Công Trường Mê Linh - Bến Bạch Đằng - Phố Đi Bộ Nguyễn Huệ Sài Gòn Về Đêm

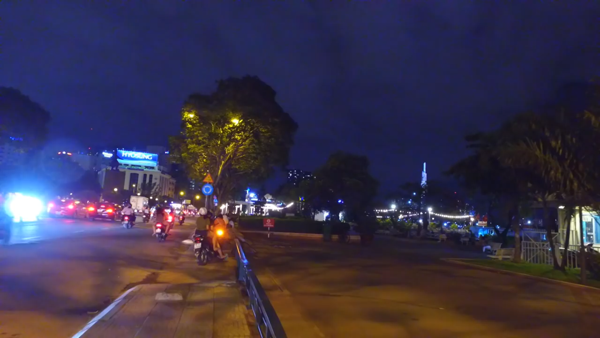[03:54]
Bến Bạch Đằng về đêm thì không có sáng như lắm.